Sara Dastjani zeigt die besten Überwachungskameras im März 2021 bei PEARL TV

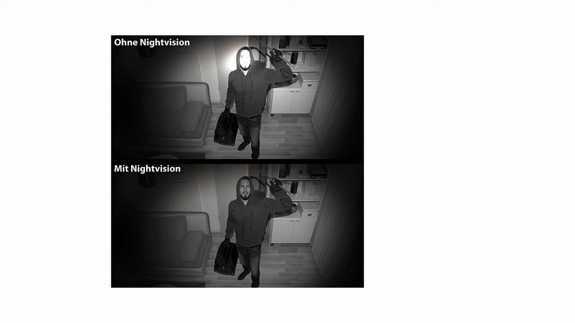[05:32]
Die hier drin ist Also die entspiegelt auch Man erkennt die trotzdem deutlich Durch die Infrarot-LEDs Auch mit einer Sichtweite von 10 Metern Und da ist eigentlich der ganze Raum Also 10 Meter ist eine Riesenstrecke Indoor ist